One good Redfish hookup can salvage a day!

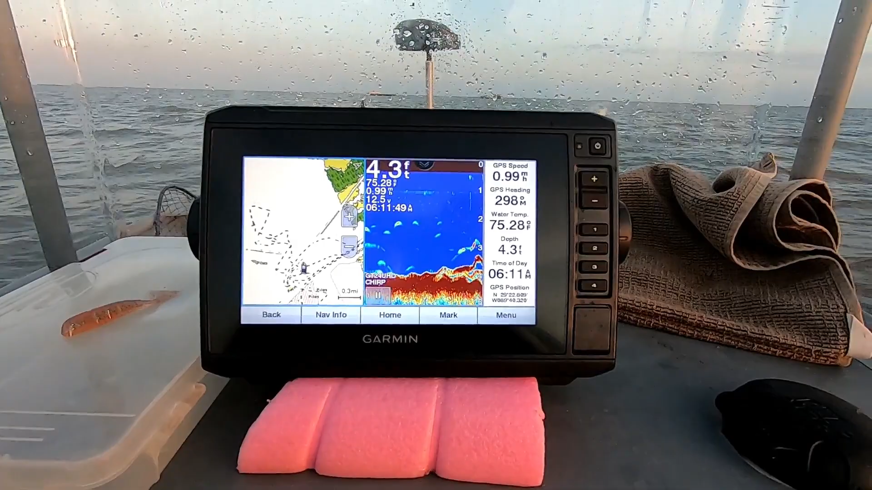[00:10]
Showing lots of fish on the machine. See if we can get that to translate to a bite here.